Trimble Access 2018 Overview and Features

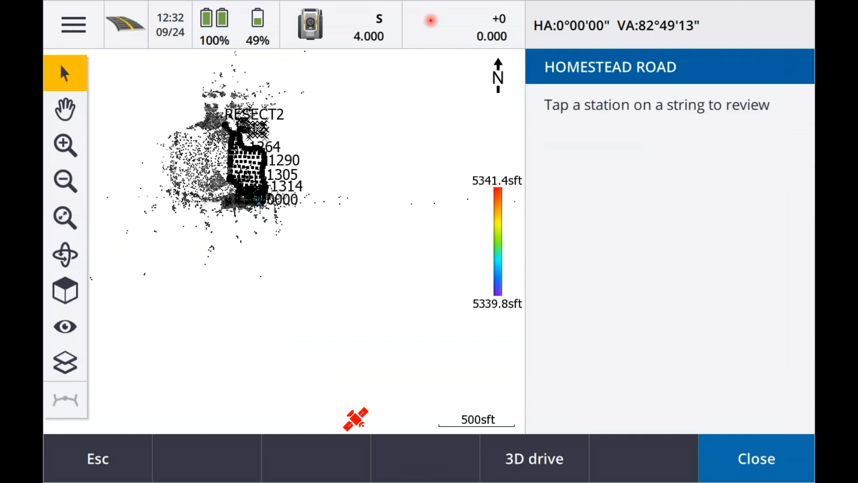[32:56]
this road having this map view available to me lets me go back through and look at
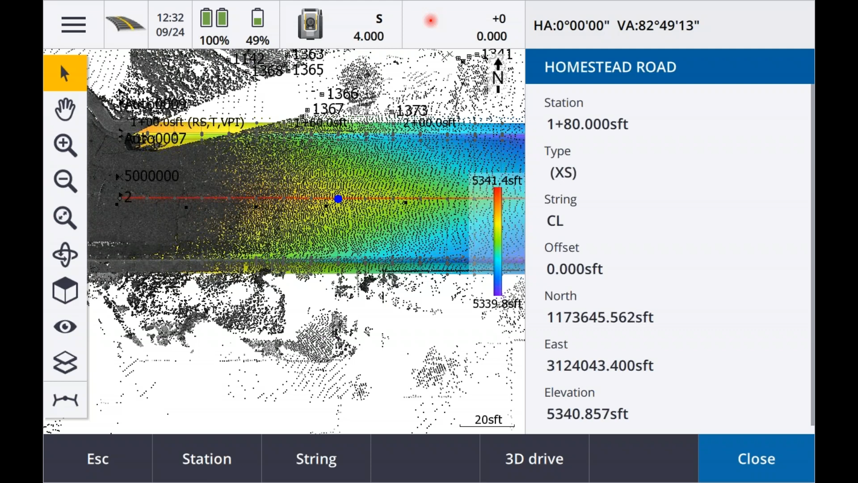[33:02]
all of the different stations on my road view as well i can also go into what's called a 3d drive here inside of my data collector and cruise through and actually see how my road is
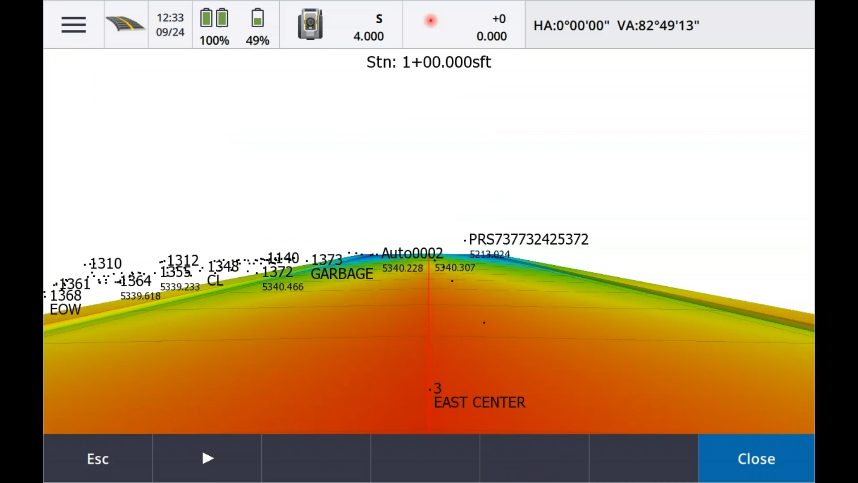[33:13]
going to lay out um in space and i can see any other points that i've surveyed around here as well so i always know where i'm at in space i can see where everything is going to fall and it's a very easy tool to use
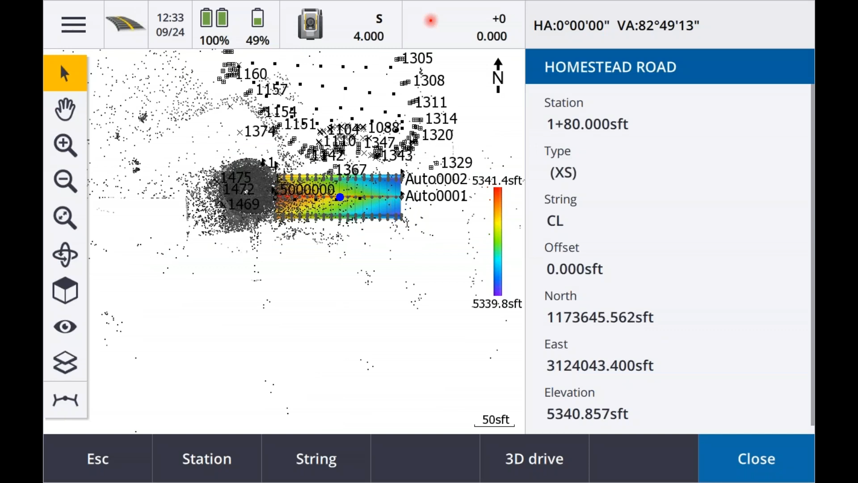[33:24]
one of the tools that uh tony had mentioned earlier was our settings over here um we can go in and we can turn
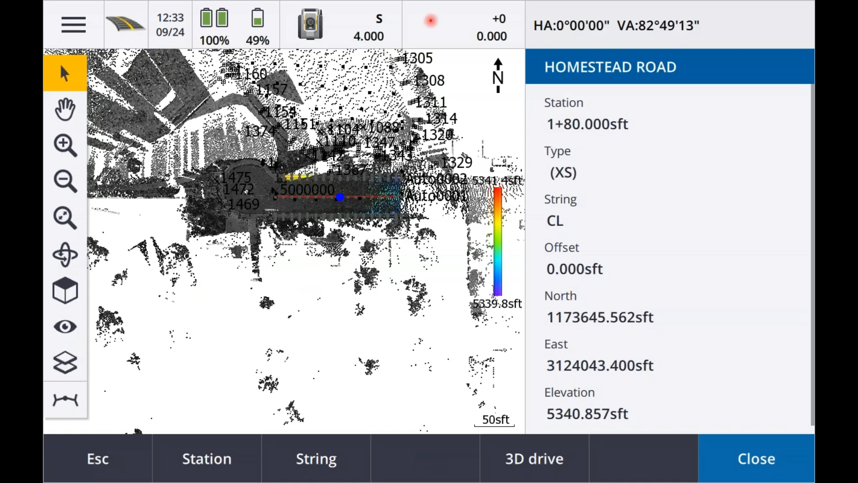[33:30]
some of this other stuff off inside of here sorry about that so if i didn't want to have to see all the scan data in the
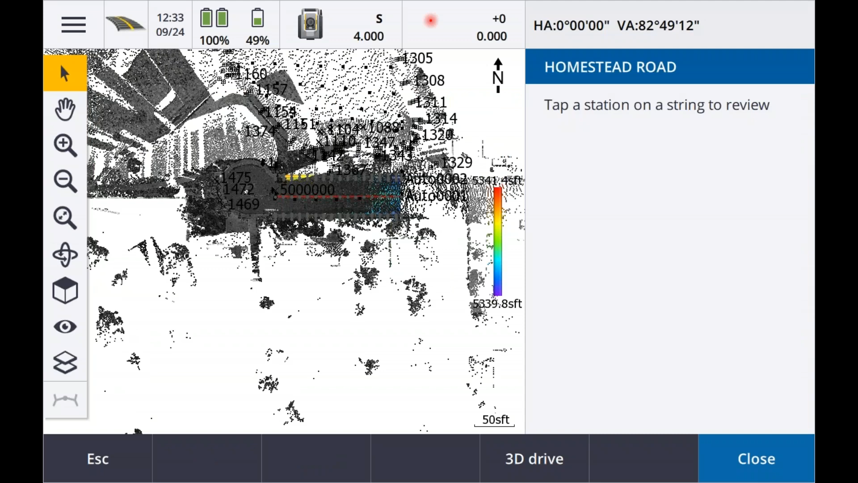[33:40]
background i can turn all that off and i'm left now with only my road view and the data